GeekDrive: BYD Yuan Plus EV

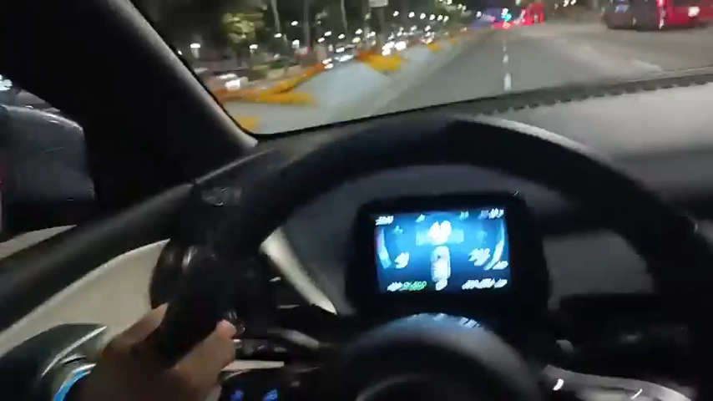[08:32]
y vamos aquí el pedacito de la glorieta de la diana a ver si no nos mueven y si mi queridísimo yo yo está chido todos esos detalles de que te avisa de manera auditiva de manera directa de Nebula deja de andar de cafre ponte el cinturón y si bastante sencillo el tema de la conectividad mi queridísimo yo yo
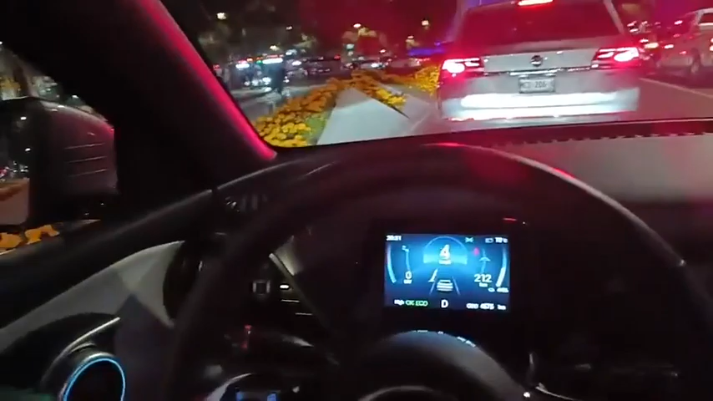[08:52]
lo único que tuve que hacer fue poner nada más mi mi bluetooth ah que bonito se ve la torre BBVA por aquí y algo que
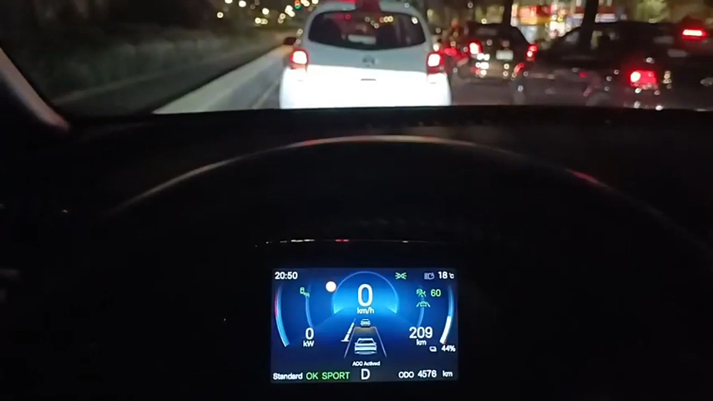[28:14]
adelante va a avanzar en automático va a avanzar la unidad VID de hecho aquí pues ya nos marca que está activo el control de velocidad crucero adaptativo a 60 kilómetros por hora
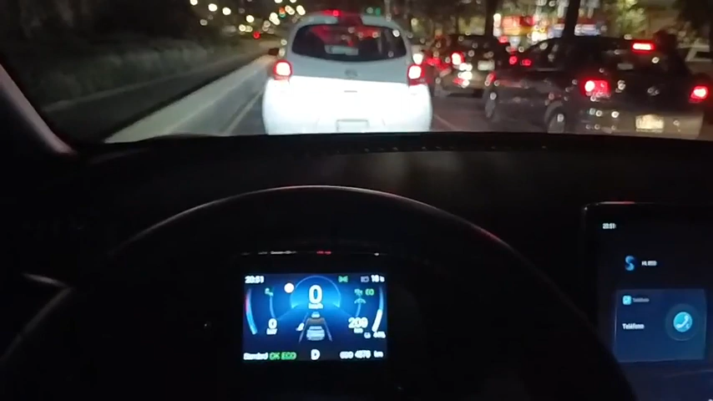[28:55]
tráfico mis queridísimos geeksilos pero tenemos aquí justo lo que es este tema de las
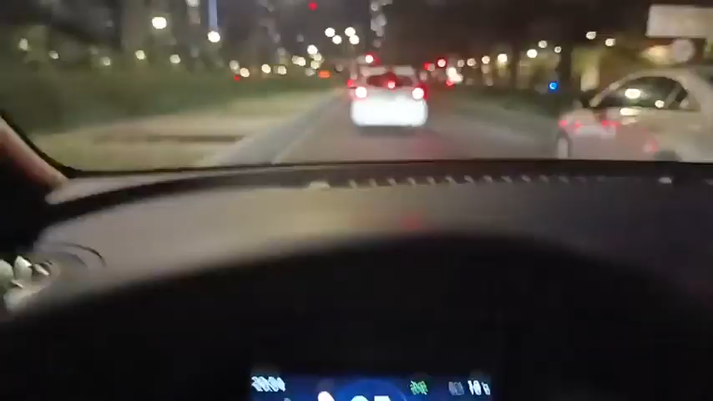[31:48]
fabricante vemos aquí y aquí ya está frenando